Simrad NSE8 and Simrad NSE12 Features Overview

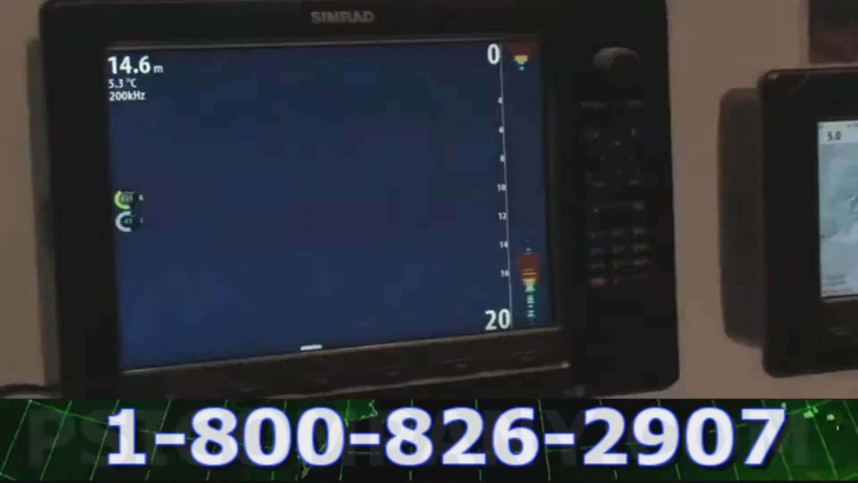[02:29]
On screen: depth 14.6 m, water 5.3°C
the NSE networks with our broadband sounder module gives us exceptional ability
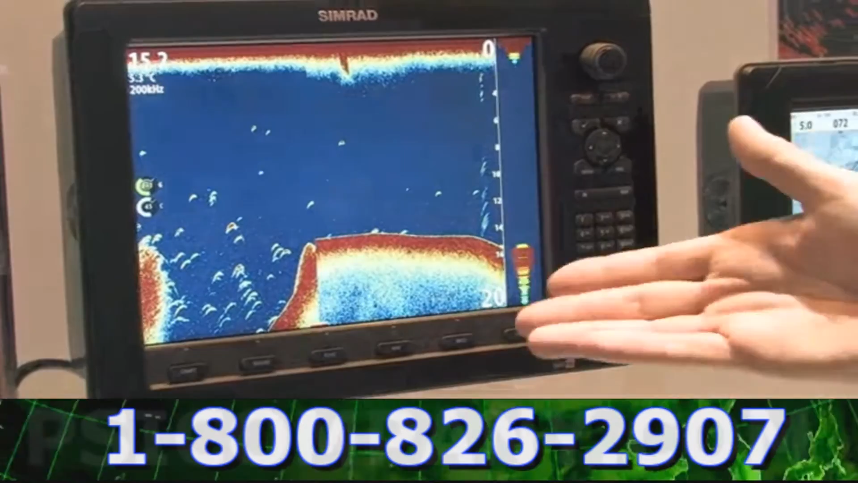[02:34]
to track bottom in both shallow and deep water and more importantly highlight targets.
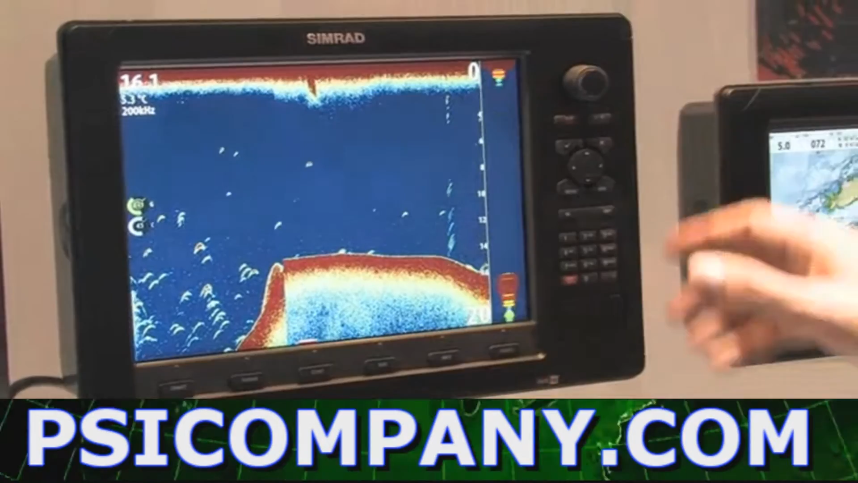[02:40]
One of the things that's unique with the broadband sounder module on the NSE is the ability to track back and mark targets on the screen with a waypoint
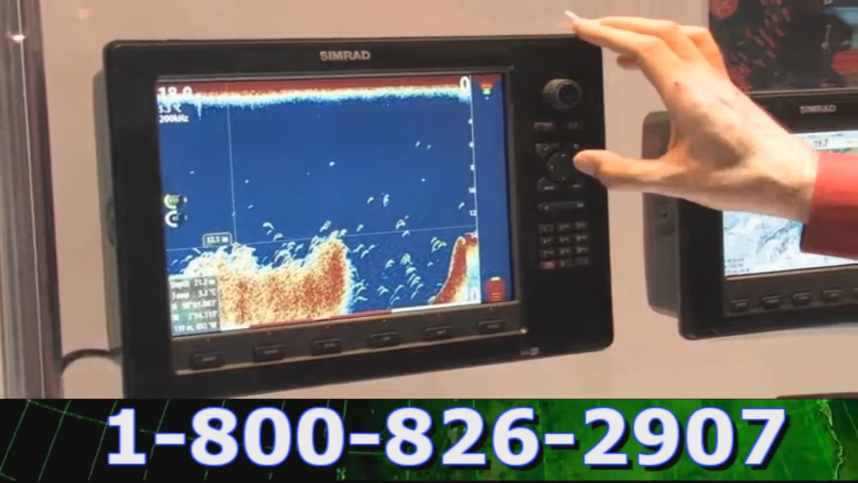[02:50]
and that allows us to actually go back into the chart plotter and navigate back to that position that we've marked on the on the echo sounder log.
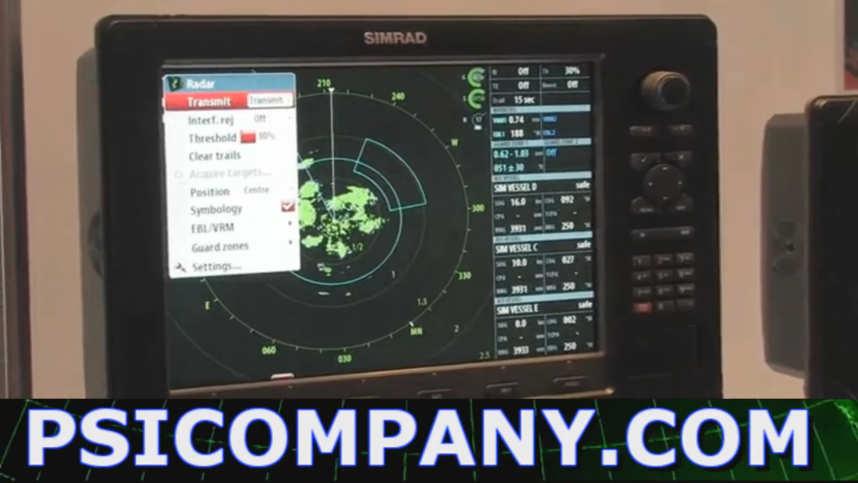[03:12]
We offer the widest range of radars in the industry and you'll see how easy it is to use the radar.
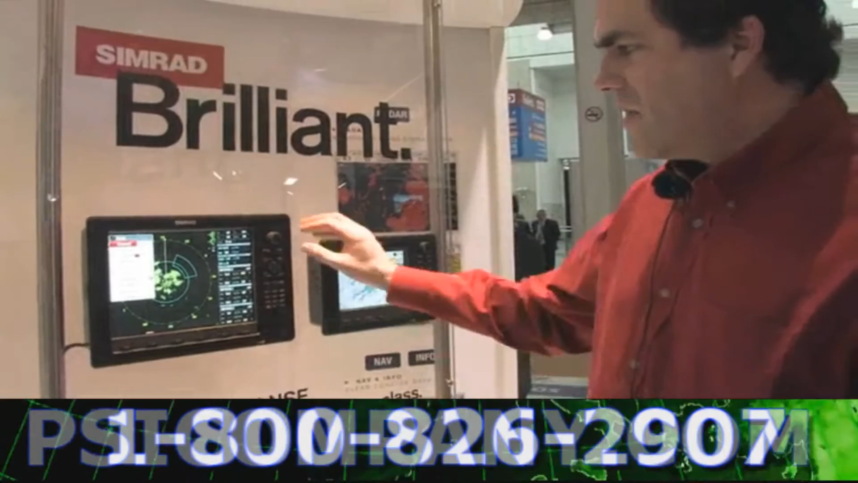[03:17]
I can go in and set up a guard zone here and I'll adjust it on the NSE.
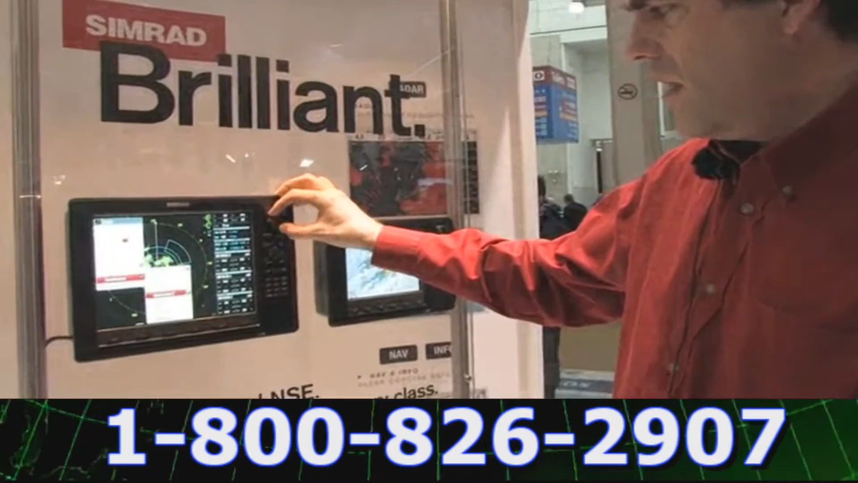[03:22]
I can change the range of the guard zone.
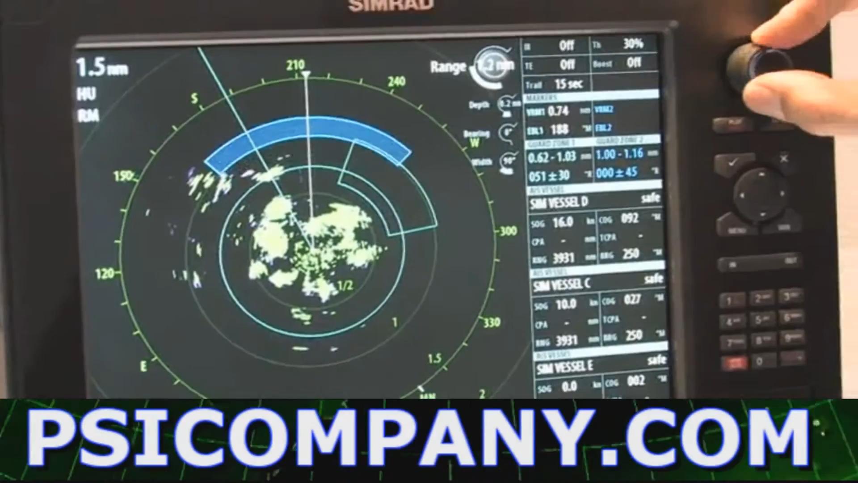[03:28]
I can change the depth. I can go ahead and change the bearing.
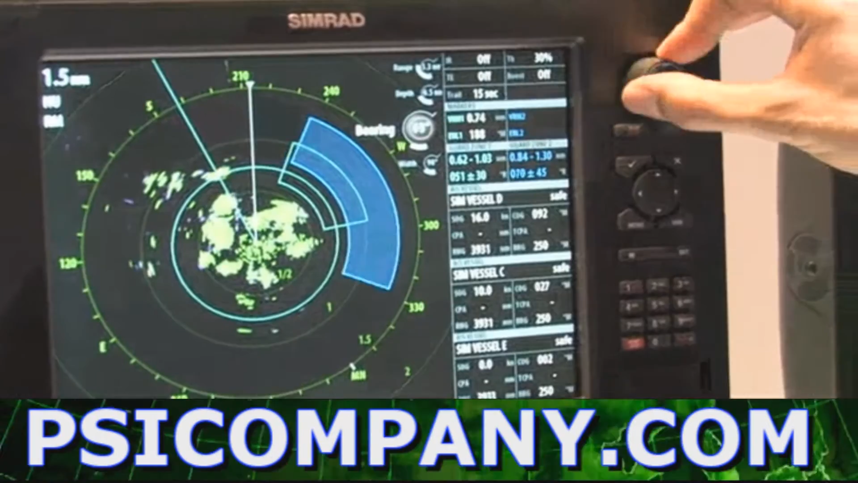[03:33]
You can see I've got a guard zone layered here and I'm putting in a second guard zone here.
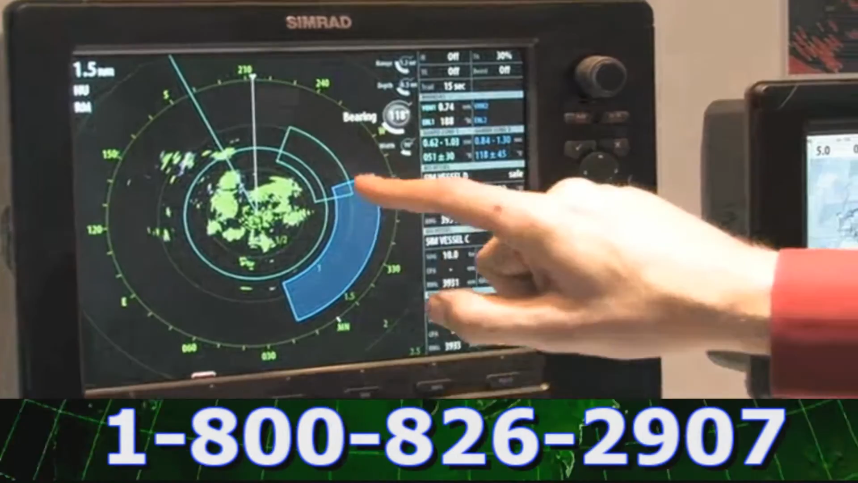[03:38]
And once I'm done with it, I can just leave my guard zone there.
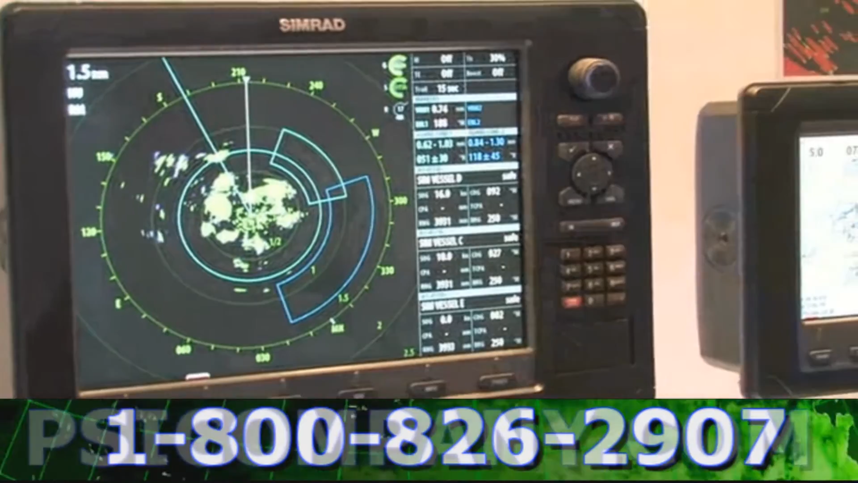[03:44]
And now that guard zone will alarm if any target enters that guard zone and give me an audio alarm on a warning.
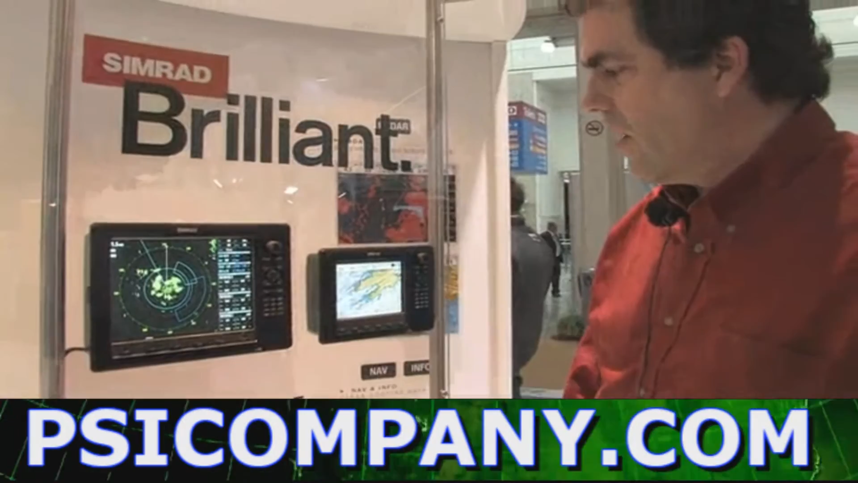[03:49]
You can see I've got the adjustments for gain, sea clutter, and rain clutter here on the screen.
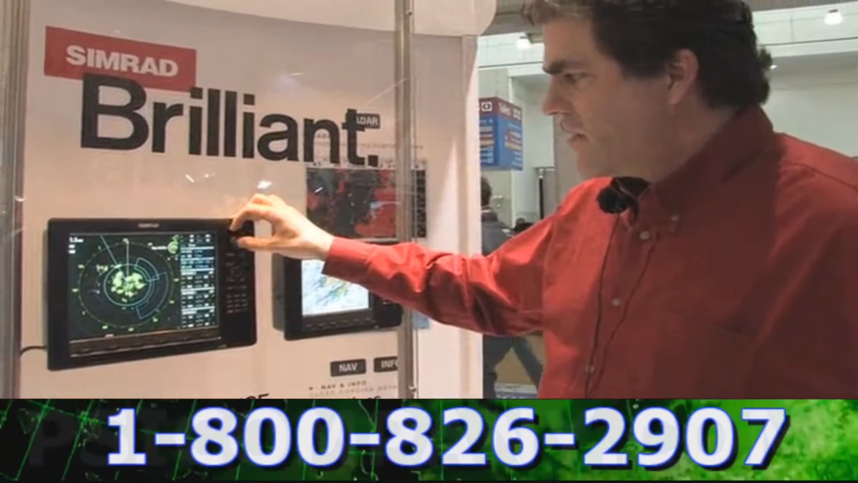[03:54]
Again, making it very easy for the user to control
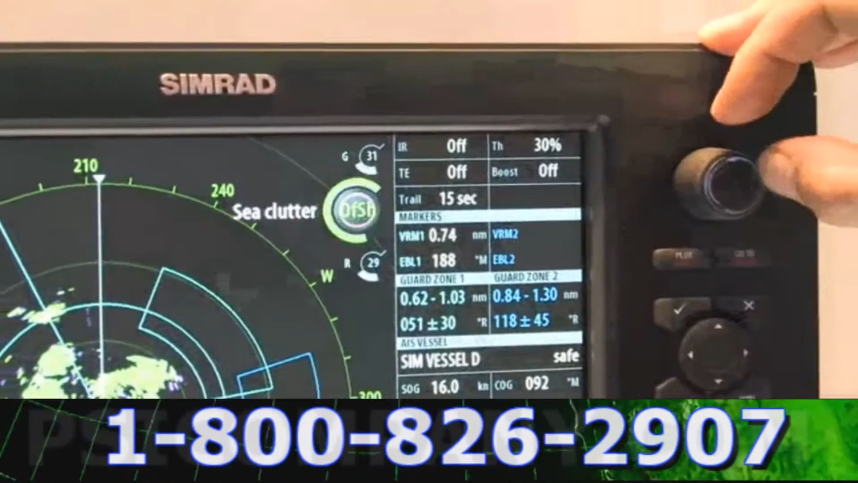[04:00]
and see what the adjustments are.
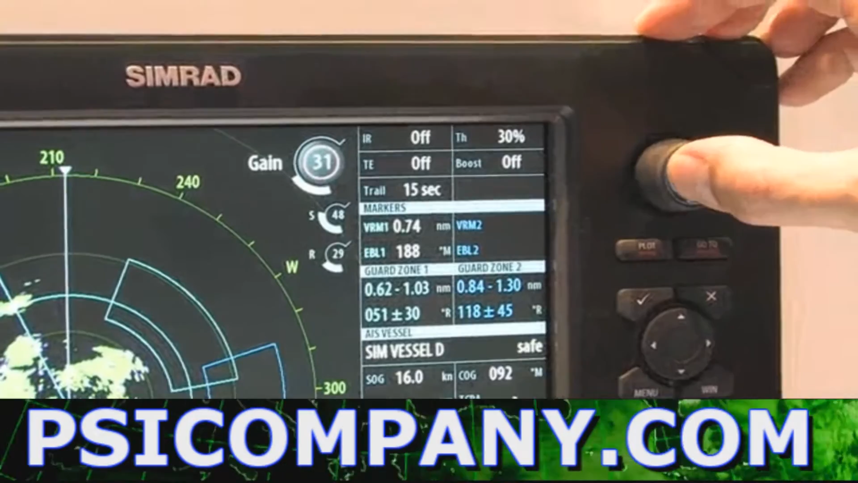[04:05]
When used with our broadband radar on the auto mode, there's no reason to tune the radar and get exceptional radar returns.